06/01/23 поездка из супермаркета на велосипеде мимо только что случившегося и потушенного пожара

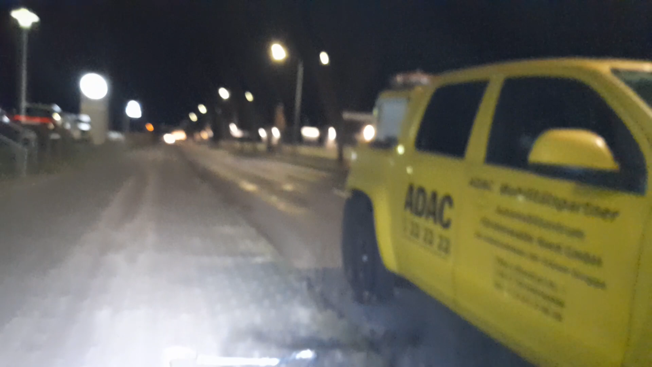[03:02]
я понял из-за фонаря ни хера не
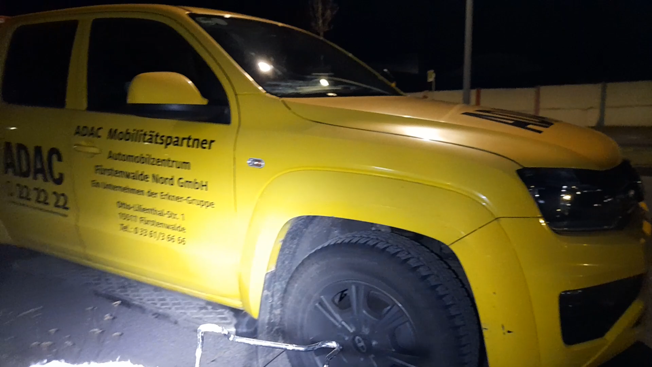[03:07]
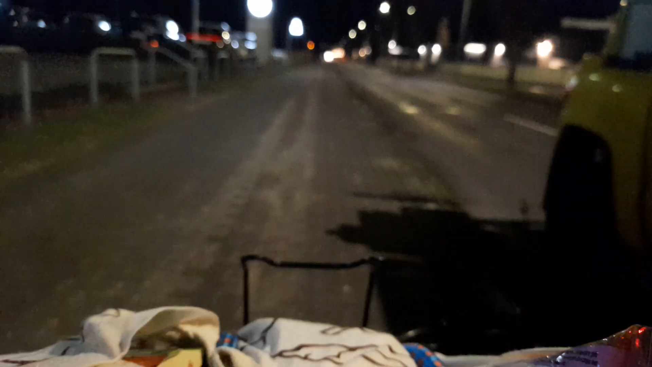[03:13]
фонарь нужно выключить она будет лучше видно да да вот этот вилка на которую машина сцепляет видно
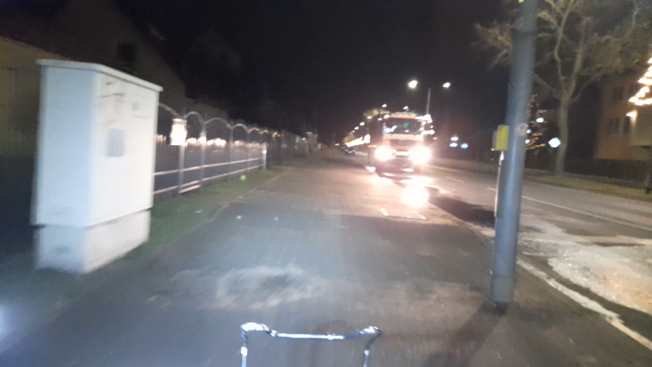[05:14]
горел следующий дом так это не будет
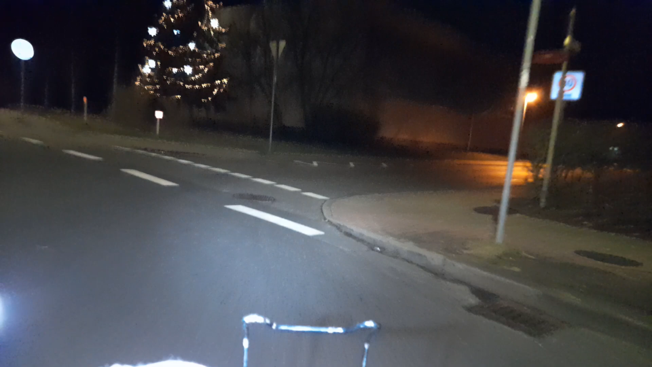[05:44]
такое бывает на рождество Что ж, на час это, да, который его сданулся.
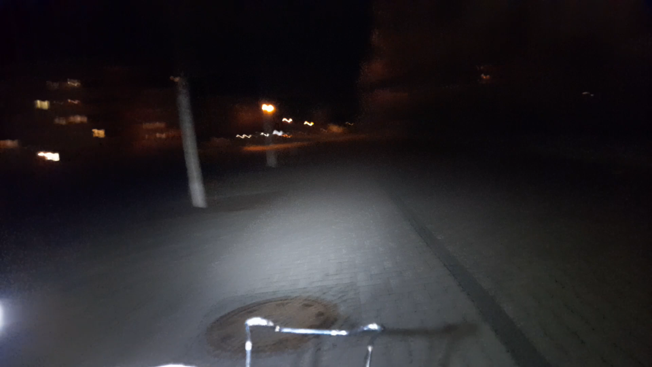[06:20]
Мы туда и поехали. Соседняя улица, тут покоится пожарная.